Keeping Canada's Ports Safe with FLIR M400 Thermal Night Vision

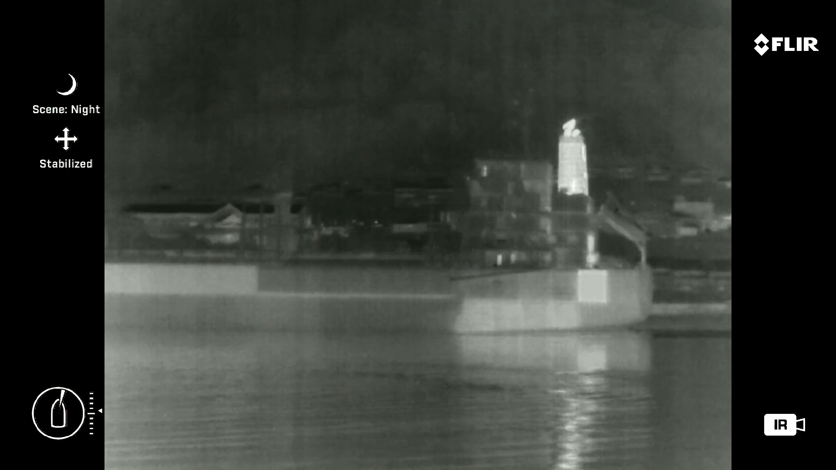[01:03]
The M400 helps us identifying hazards. Thermal imaging saved me so many times just on log strikes alone. We've actually used it on occasion for search and rescue,
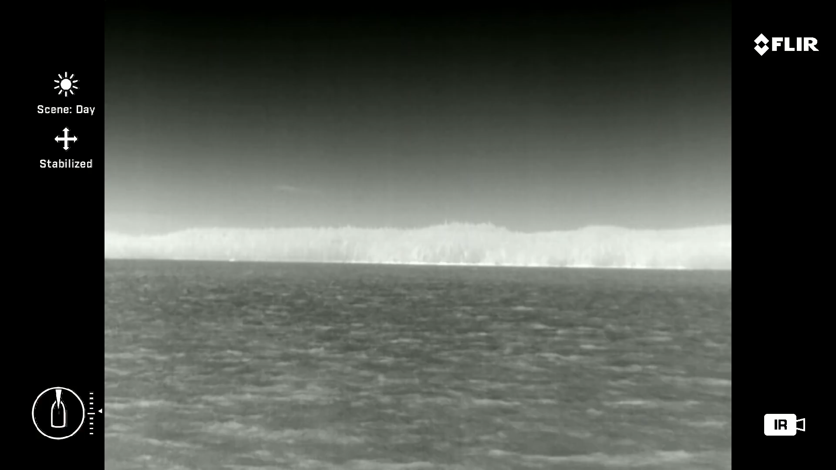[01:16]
where we were able to use the thermal imaging to find a distressed person on the beach.